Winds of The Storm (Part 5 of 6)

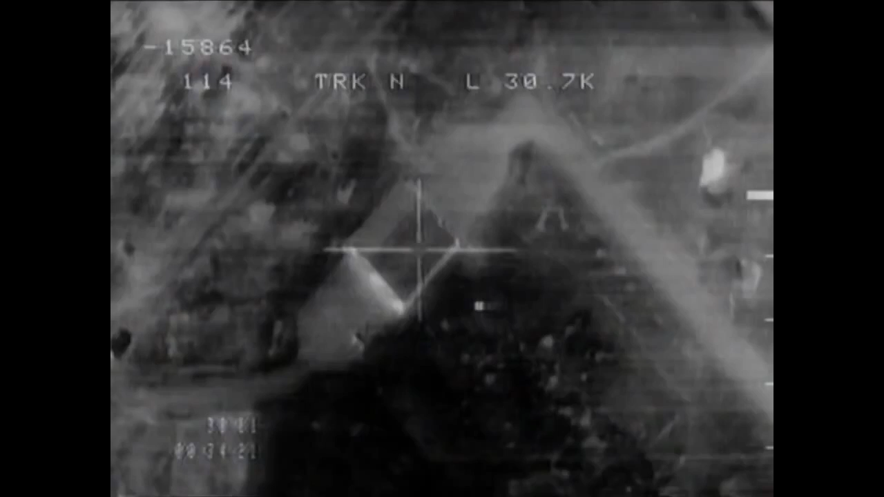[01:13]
Since they couldn't survive in the air, the Iraqis began hiding their aircraft in shelters. There's two.
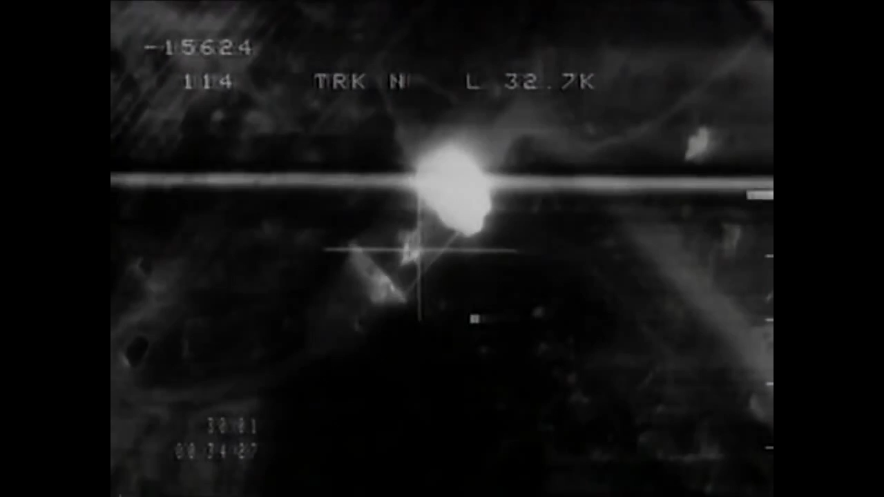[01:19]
Boom, boom. Secondaries. Big time. Check. Four. Three. Two.
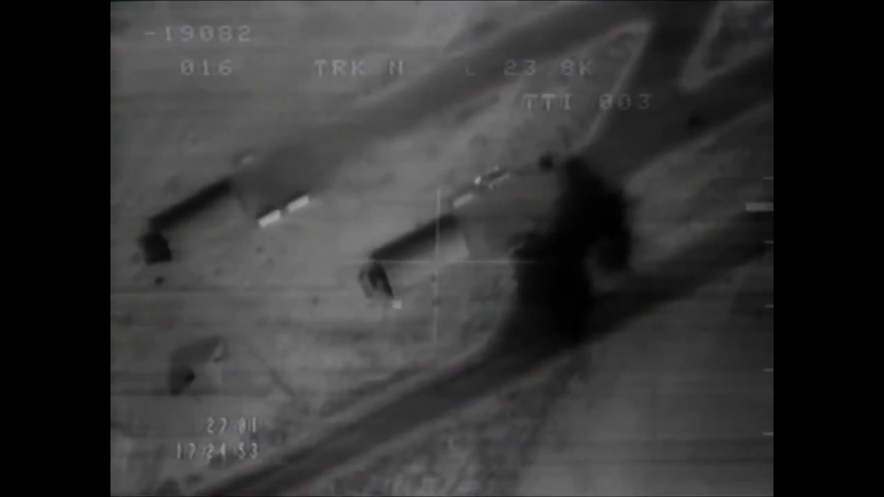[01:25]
One. Impact. Boom. There's a hit.
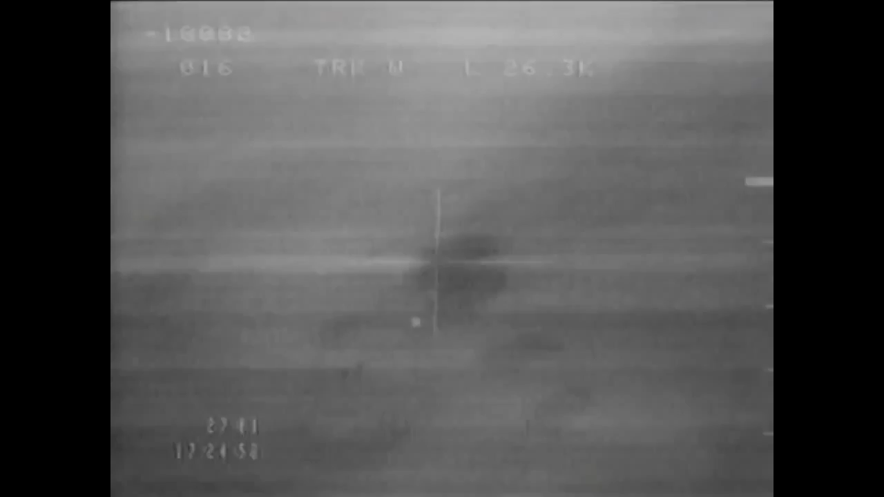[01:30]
There's a shack. Oh, yeah. Keep it in there. There you go. Secondaries.